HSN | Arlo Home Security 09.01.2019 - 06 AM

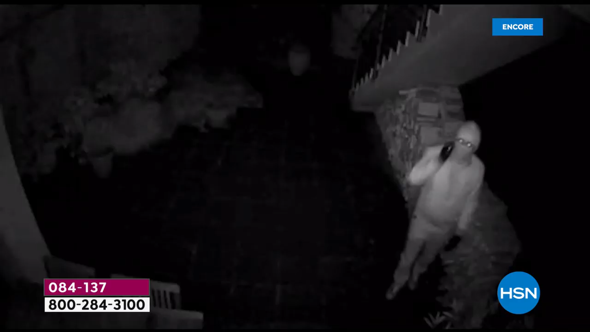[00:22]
and I can tell you that this video is amazing it's
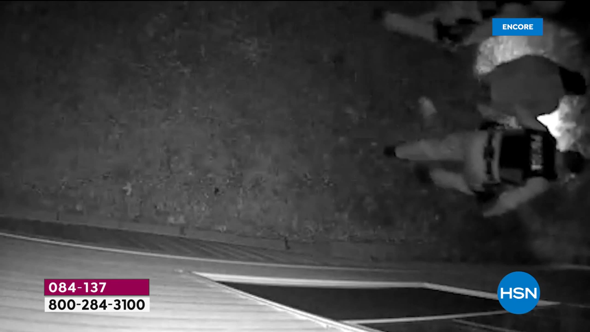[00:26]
the best eyewitness you can ever have I found out that my landlord had kept coming into my house
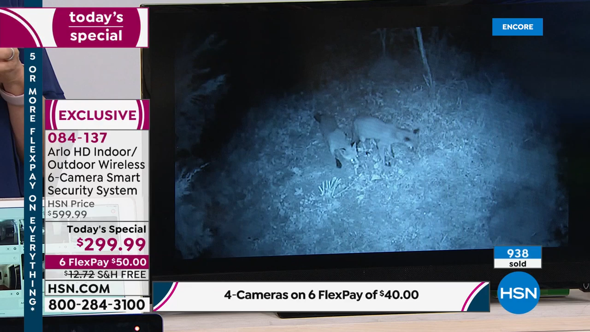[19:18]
you can add additional cameras if you wish right yes tell us how that works okay so normally you can add up to five cameras free with
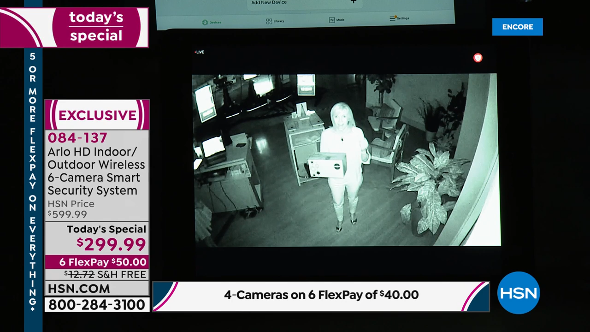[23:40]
so at your house and all right now i can see these little red dots so i know that the infrared vision's on and this is what it looks like it's black and white so whether it's during the day or night if somebody comes on your property arlo sees maybe you're inside and it's pitch dark out arlo can see but arlo starts to record so if somebody steals a package or if they're looking in your window or if they're just casing your property you can give that video to the police the
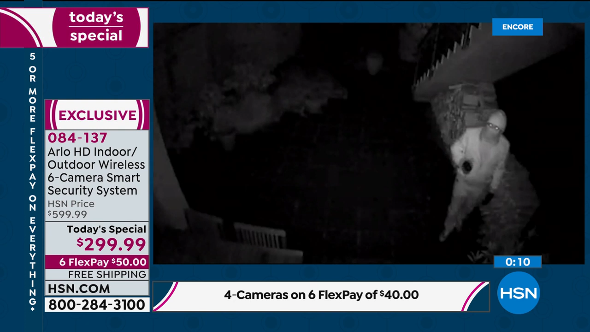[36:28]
landlord was going into her apartment while she was away at work he's he has a glove